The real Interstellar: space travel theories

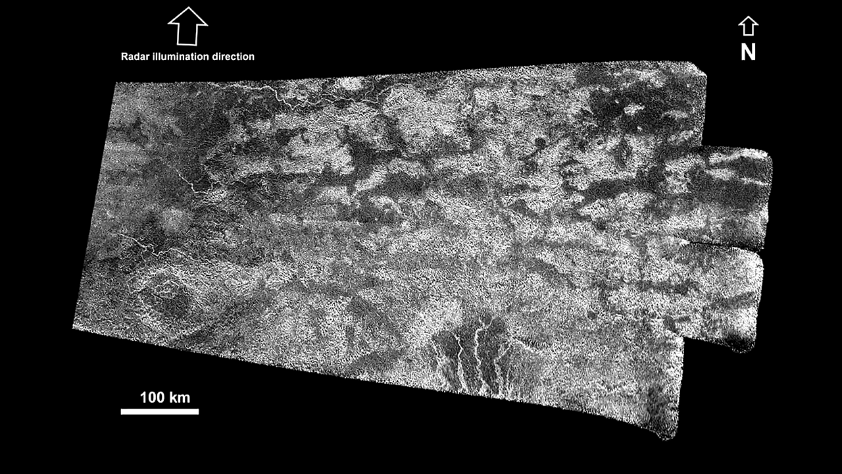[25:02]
The surface of Titan in the temperature latitudes is less contrasting.
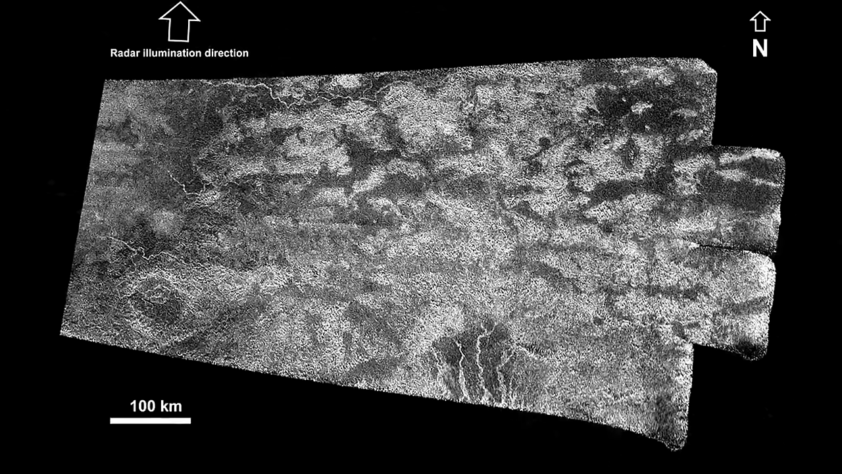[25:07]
Titan has distinct indications of volcanic activity.
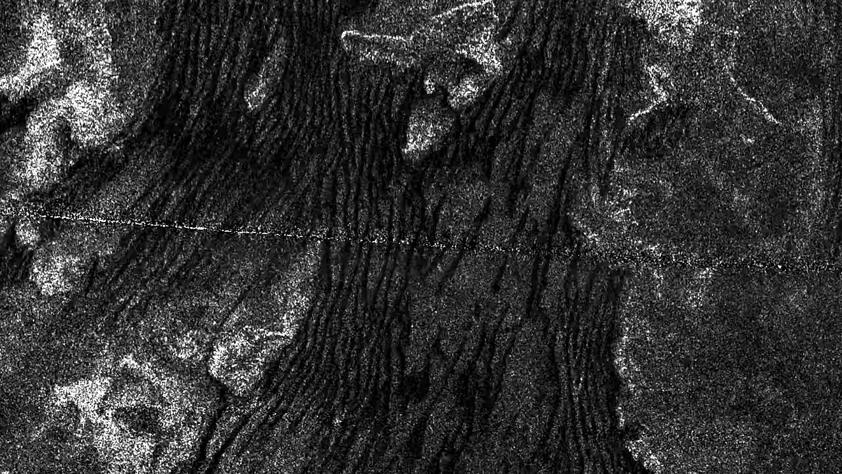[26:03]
Studies of the sea, Ligia Mare, have discovered an unusual feature: bright island-like objects that appear and disappear in some radar images.
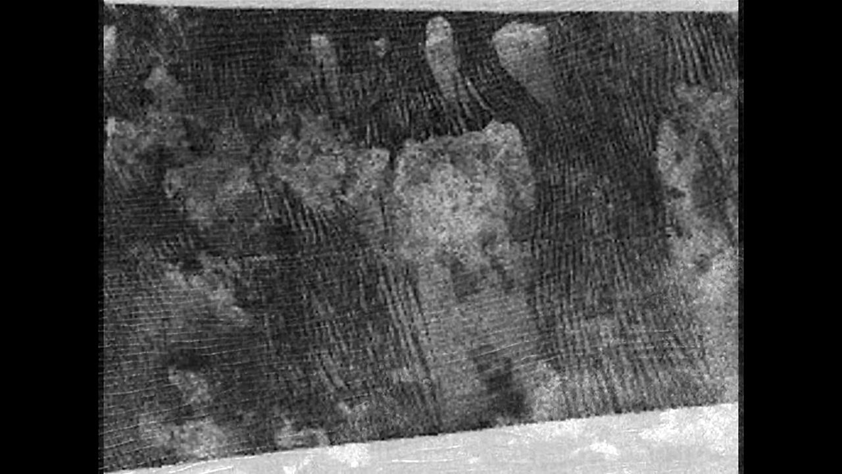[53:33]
hundreds of kilometers wide, hundreds of kilometers long, and about 100 meters high, a great place for giant worms to stay.